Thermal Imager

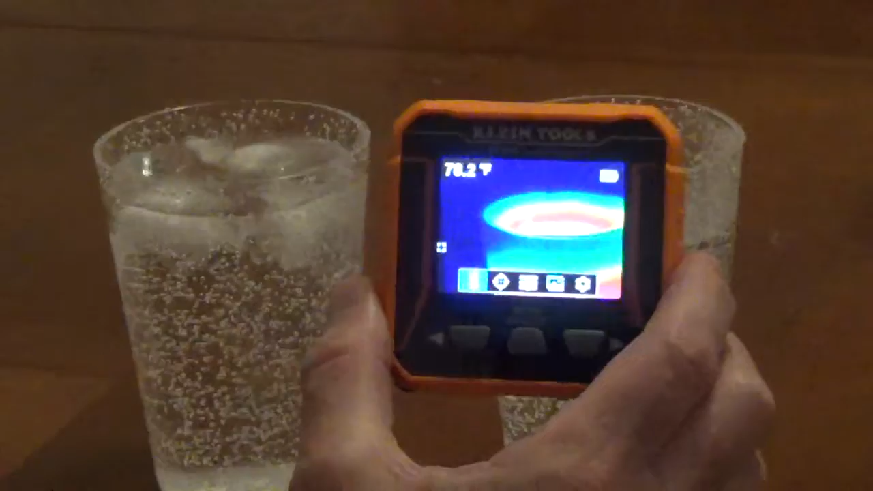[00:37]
And you can see that you get different colors, each color represents a different temperature.
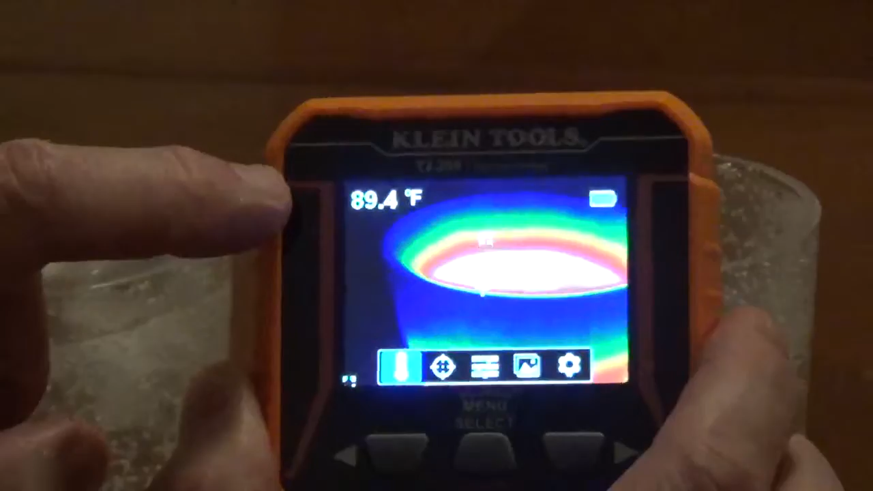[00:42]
On screen: spot 89.4°F
You can set this up to be Fahrenheit or Celsius.
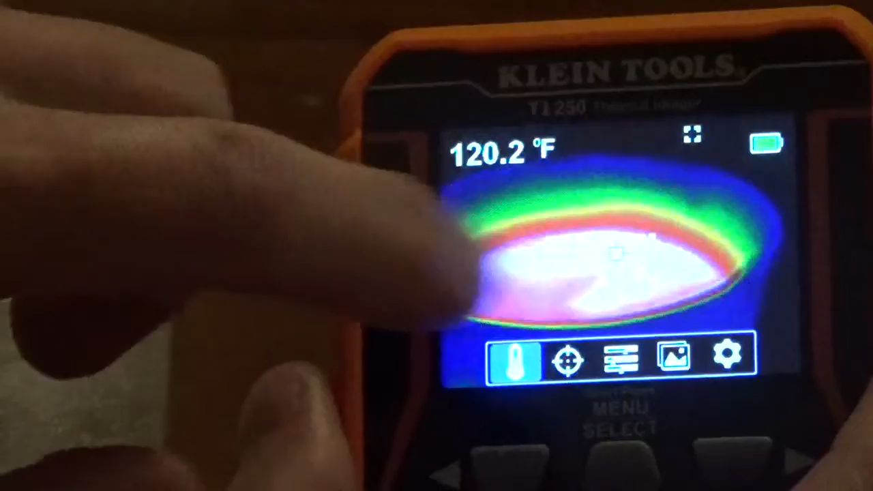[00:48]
On screen: spot 120.2°F
I'm pointing the crosshairs in the center here, wherever the crosshairs are pointed, that's the temperature that's going to be shown.
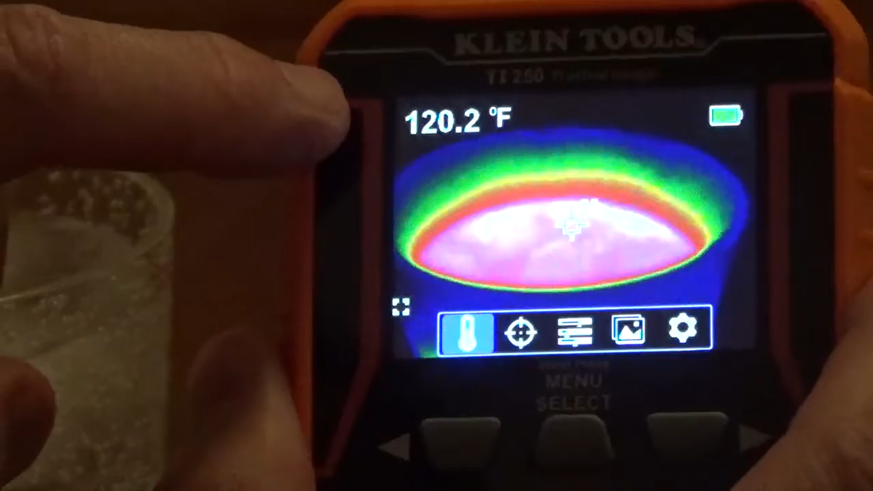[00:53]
On screen: spot 120.2°F
And you can see that we've got 119 degrees Fahrenheit.
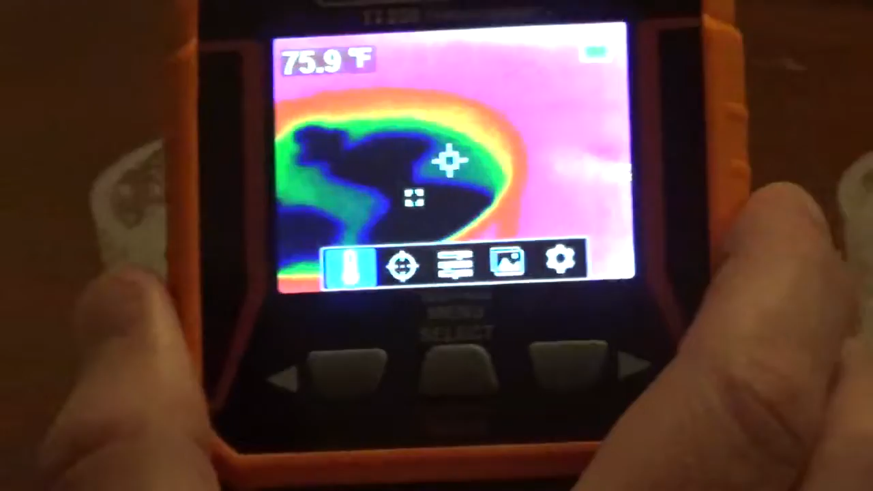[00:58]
On screen: spot 75.9°F
When I move it over to the cold water and point it at one of the ice cubes, you can see how it drops down to 34 degrees Fahrenheit.